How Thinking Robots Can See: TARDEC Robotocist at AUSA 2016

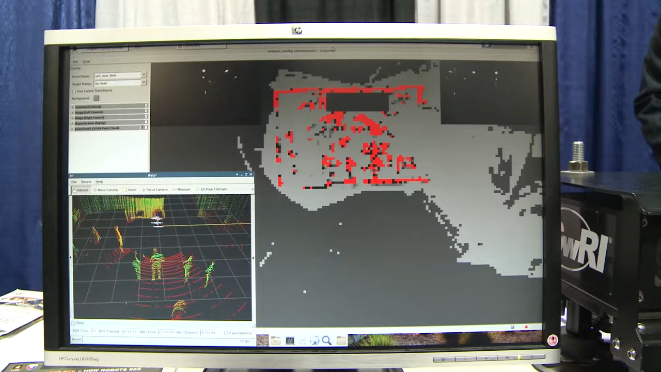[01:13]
So the real key with how robotics sees the world is really how you fuse the data.
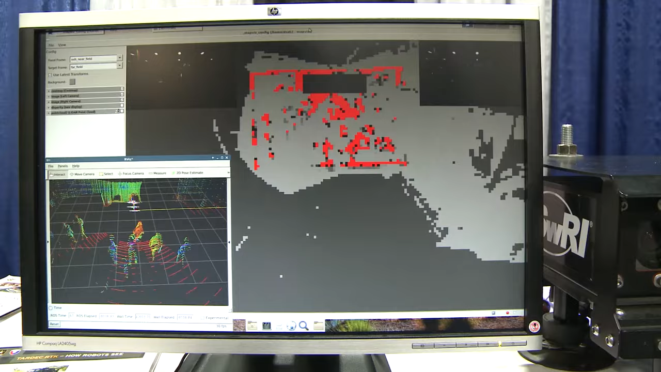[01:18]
It turns out that robots don't really know anything. We have to teach them everything. And so we use a variety of techniques.
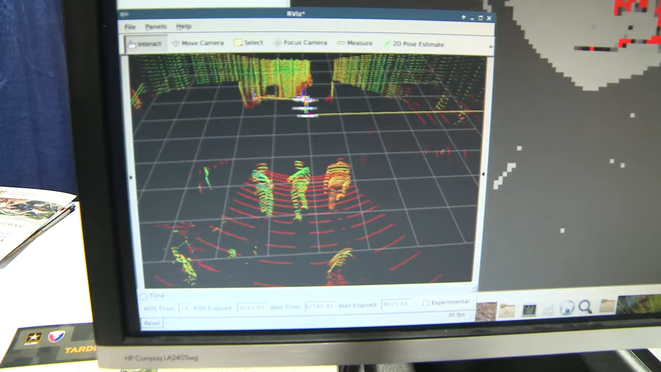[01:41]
but we actually have to train the robot to say that's a person versus a tree versus something I don't want to run into.
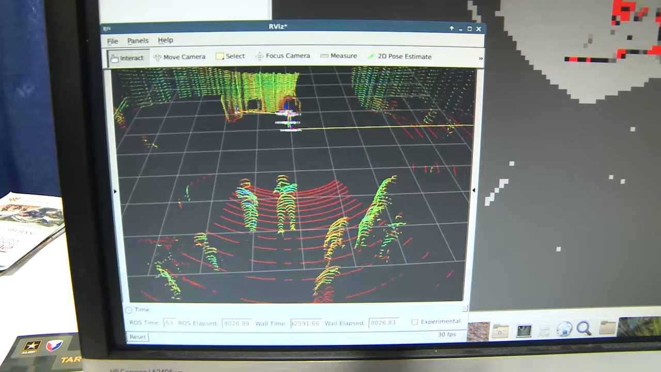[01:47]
So what we're going to do is we're going to take that data from the LIDAR, fuse it with the visual imagery, and build something that's known as a cost map.
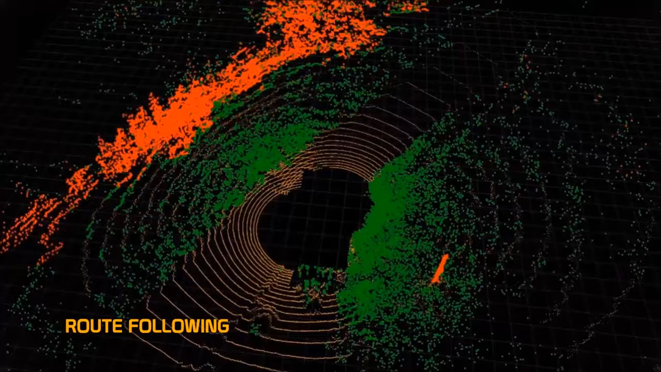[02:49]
I can have the robot memorize the course it took so it can go back and forth, back and forth using this data.
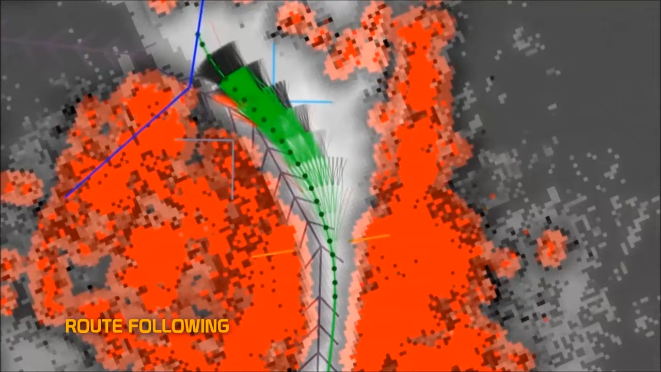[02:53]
So that's sort of there and back. The other area that you might want to use this is totally self-driving for recon.